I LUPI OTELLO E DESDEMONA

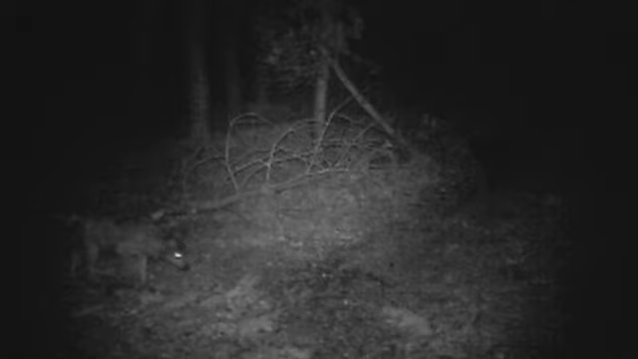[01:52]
Lui, un possente maschio dal pelo grigio. Carmela, durante la sua ricerca, è riuscita addirittura a riprendere i due lupi mentre catturavano un daino.
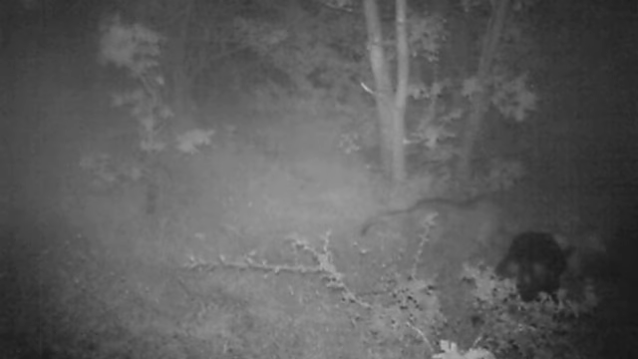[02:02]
Un evento mai filmato prima in Italia.
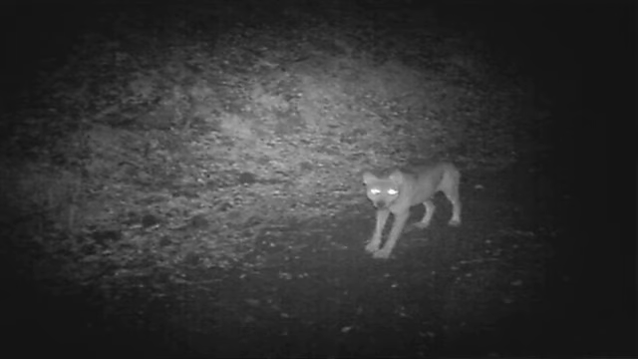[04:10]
Quindi è straordinario come un individuo come lui abbia potuto chiudere un ciclo di vita immenso all'interno di quell'ambiente, generando cuccioli e quant'altro, fino ad arrivare a spegnersi nel modo in cui forse ogni lupo vorrebbe spegnersi. Quando ci siamo resi conto che Otello era morto,